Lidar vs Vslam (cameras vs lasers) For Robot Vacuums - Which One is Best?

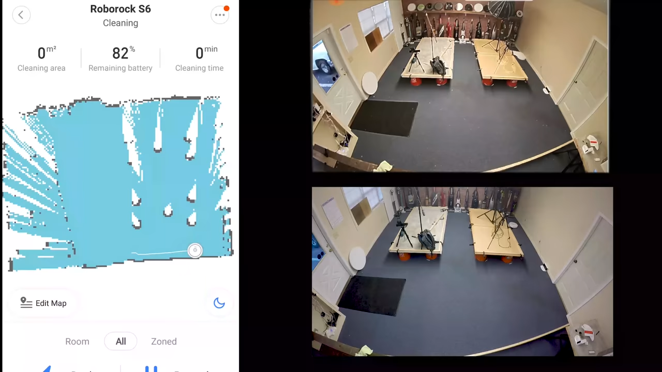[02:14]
In many ways, the LIDAR robots are simply more accurate than their V-SLAM counterparts because the lasers, which are more or less at ground level, create a very precise map of the rooms. Because of this, and because they have a more clear picture of the obstacles at ground level, and thus rely less on their bump sensors, they also tend to be much faster and more efficient at cleaning rooms.
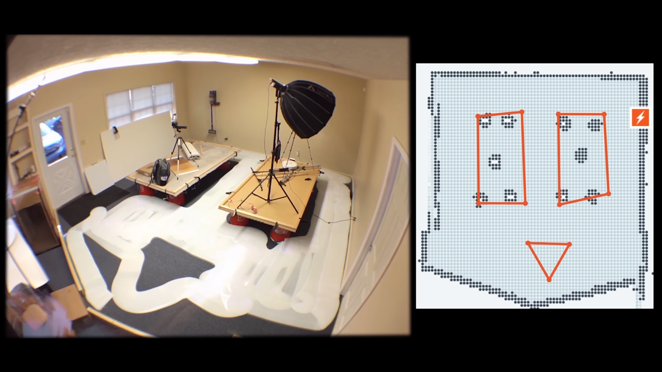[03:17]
That is, it knew exactly where the quote-unquote lines were in the house and avoided them perfectly.
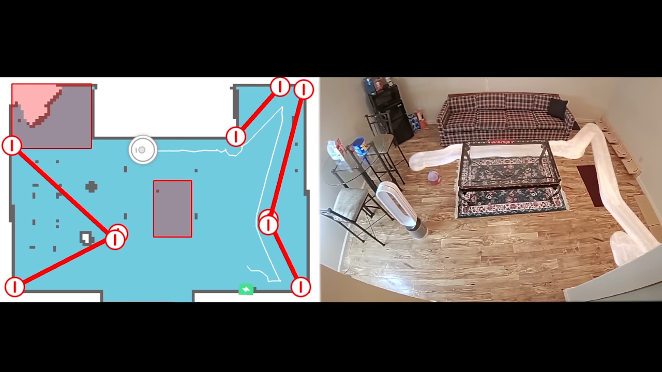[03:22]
Other manufacturers that used LIDAR almost immediately came out with similar no-go lines features for their robots, and all of them were more or less just as accurate.